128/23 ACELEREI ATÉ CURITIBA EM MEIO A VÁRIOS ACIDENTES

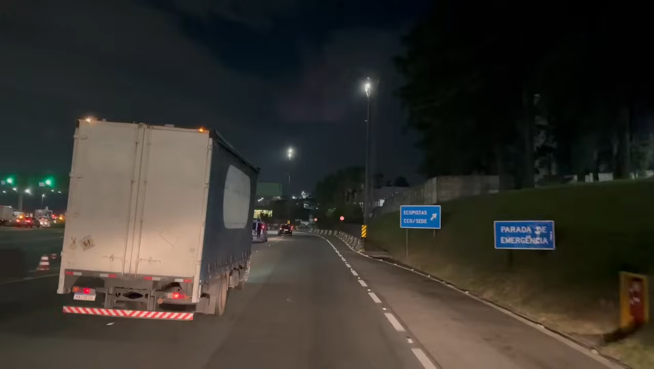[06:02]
Passamos o Rodanel, galera. Deu uma volta inteira na cidade de São Paulo. E aqui já é a rodovia Ayrton Senna, né?
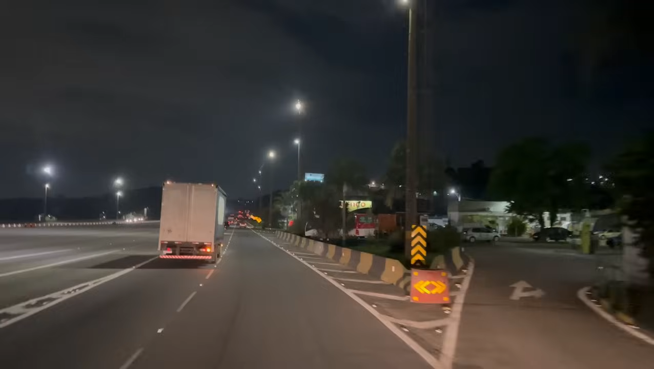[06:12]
Agora são 10 pras 9 da noite. Olha só que coisa. Saí de Cajamar 6 horas em ponto. 3 horas pra chegar até Guarulhos. De Cajamar até Guarulhos. Que loucura, né? Foi por causa do trânsito do Rodanel e por causa do tamanho do Rodanel, né? Mas... Se eu tivesse ficado lá no cliente, eu só ia poder sair de lá às 9 da noite. Então, tá bom, né? Tamo no lucro ainda assim, né? E amanhã eu vou ter que sair bem cedinho.
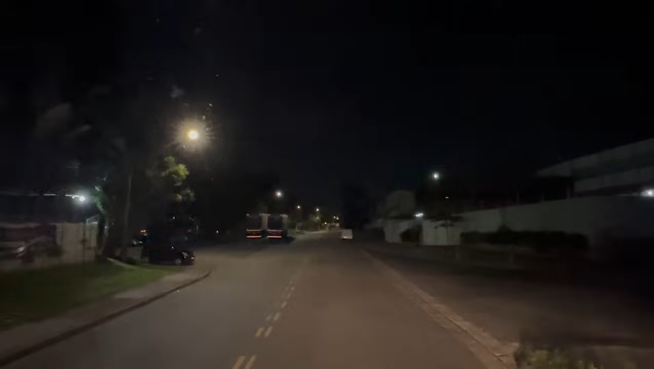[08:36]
Eu já vou pedir um iFood já que eu tô do avesso de fome. Se tá o caminhão certinho aqui, já vou lá, já. Tem vaga aí, meu irmão? Pode ir!
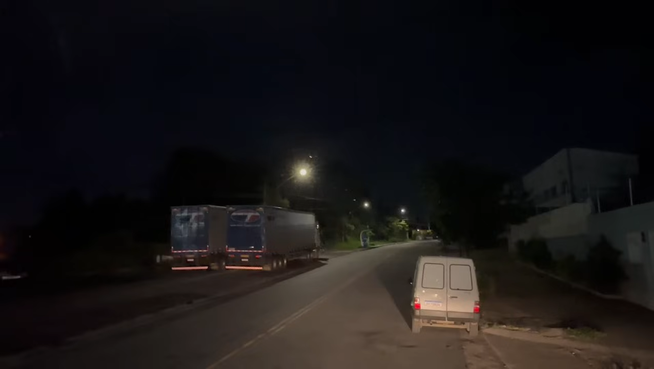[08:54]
Tem vaga, galera. Tem vaga. Tem vaga.